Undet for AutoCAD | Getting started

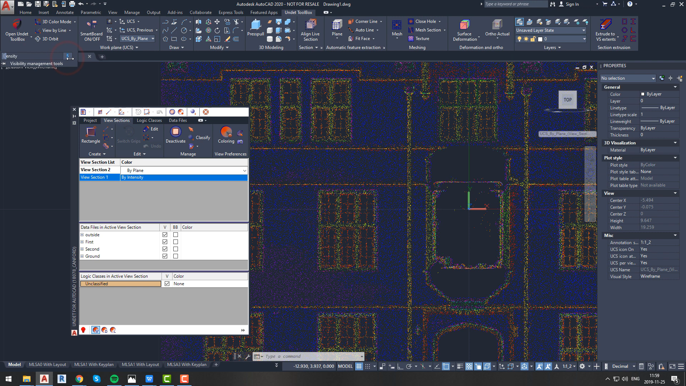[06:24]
if you change density to 100 percent it will allow you to see all preview points grid if indicator is yellow it means that density is set to 100 percent but points count in our view section still exceeds max visible point count after changing density always use
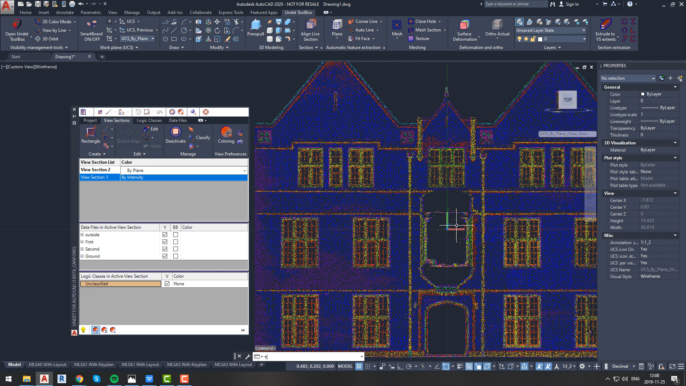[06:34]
region command to see difference we strongly recommend to use manual region command because using automatic region function will decrease performance if indicator is green it means that we are seeing all possible points in our view section
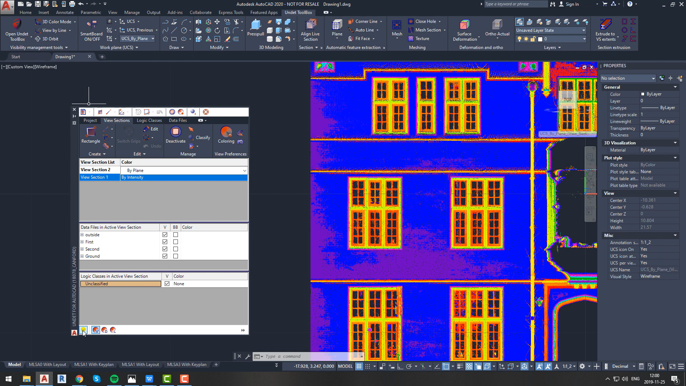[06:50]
in this case density value have no impact there are two ways to turn indicator green one is to force undet to show all possible points to do that simply press the view mode indicator undet will ask you
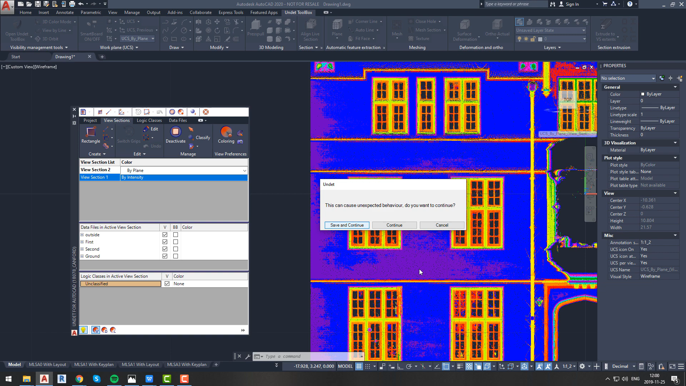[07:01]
if you want to continue because that might cause unexpected behavior we recommend to save your progress before continuing